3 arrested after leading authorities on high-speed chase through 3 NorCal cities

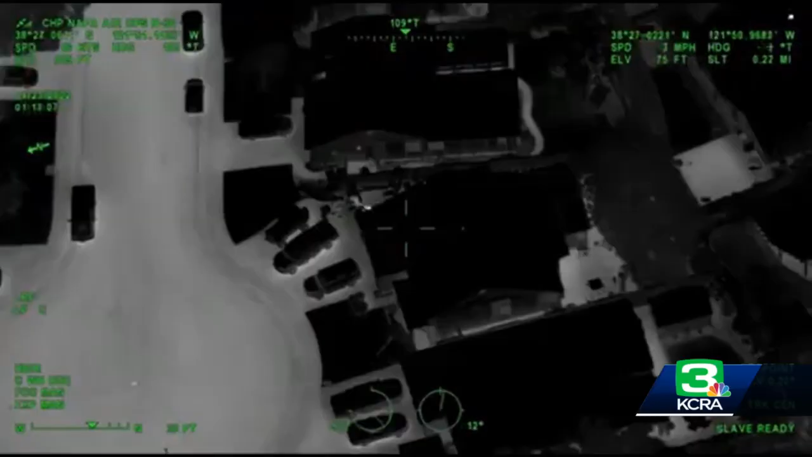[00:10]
They're going to be hopping the fence into the front yard. Just on the other side of the fence is a shed, and they're hiding in that shed.